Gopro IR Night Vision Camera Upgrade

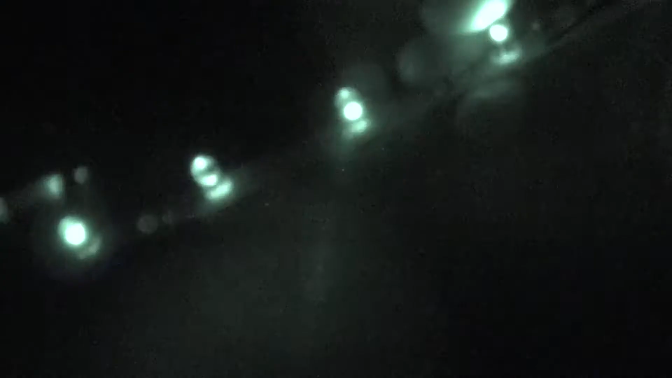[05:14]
And here it is in night vision mode on my camera, and you can see they all light up.
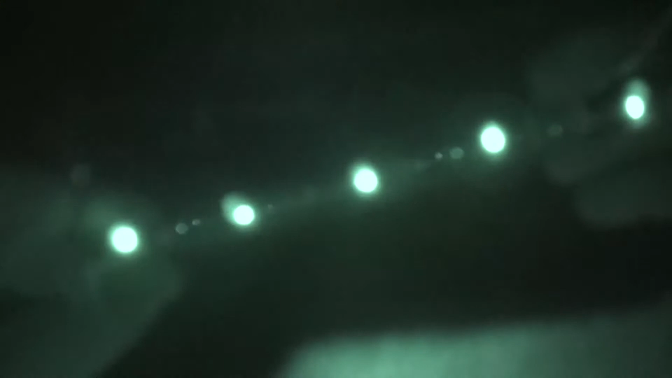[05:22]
With your own eyes, you cannot see this, but the camera can, which I find very interesting.
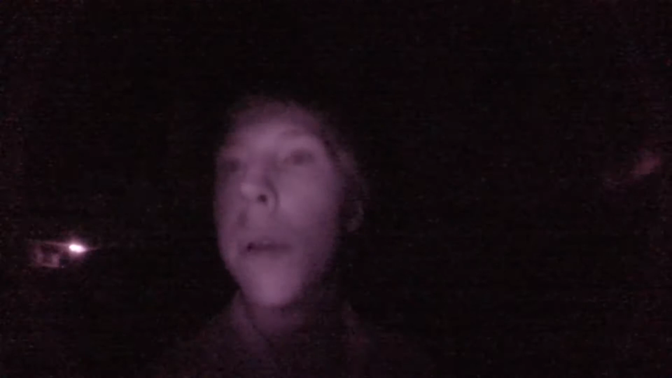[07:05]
Okay, so now this is what it looks like to film in the dark with an infrared camera and with those infrared LEDs from our remote control. It kind of works, in my opinion.